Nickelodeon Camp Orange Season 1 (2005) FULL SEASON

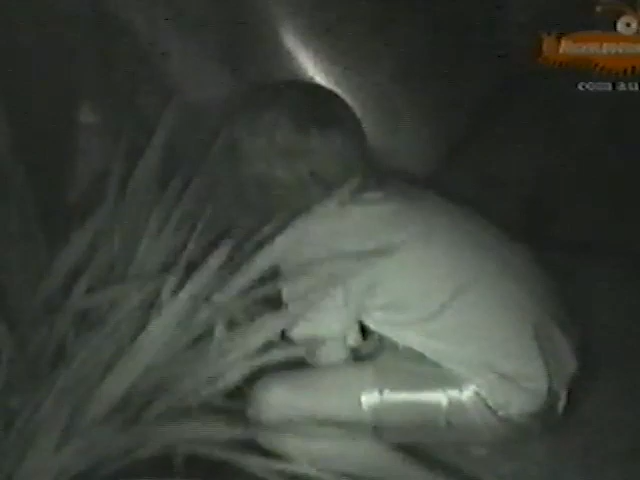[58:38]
And then we ran out and we started collapsing everybody else's tent. The boys won.